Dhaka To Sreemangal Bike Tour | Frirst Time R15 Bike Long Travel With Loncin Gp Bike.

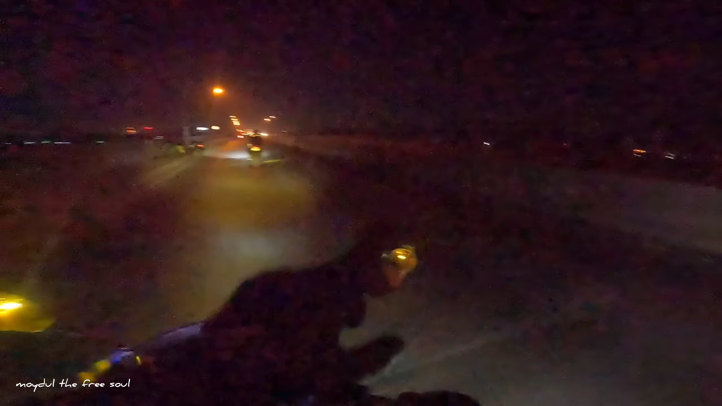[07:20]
তো সম্মানিত বন্ধুরা, এখন বাজে 8টা, আর আমরা আসি কোথায়?
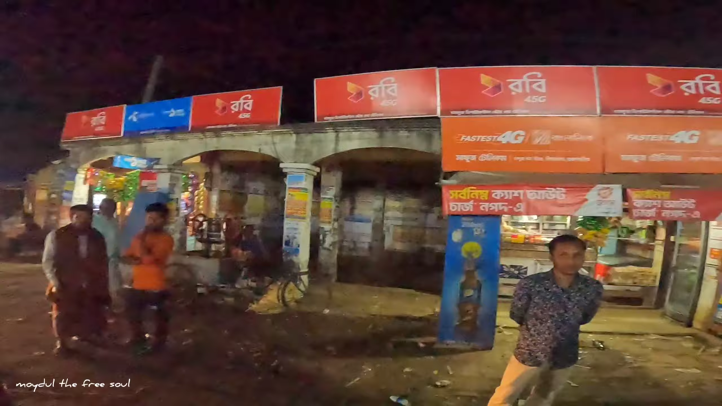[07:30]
এখন আসি হলো ডাংবাংলো চান্দুরা বাস স্ট্যান্ড, বিজয়নগর, ব্রাহ্মণবাড়িয়া আছি।
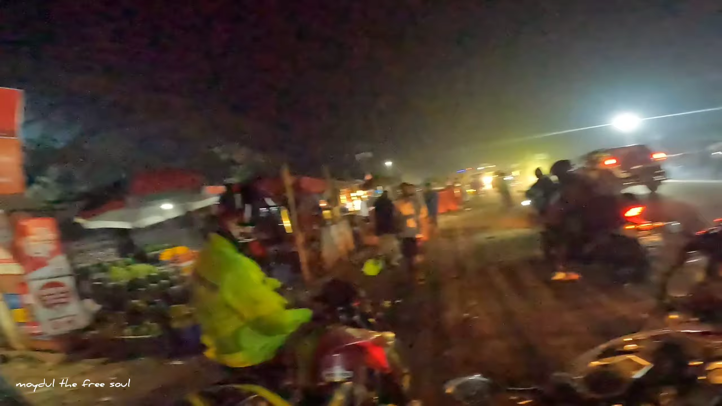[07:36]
আর বিজয়নগর থেকে এখন আমরা আবার সোজা রওনা হয়ে যাব,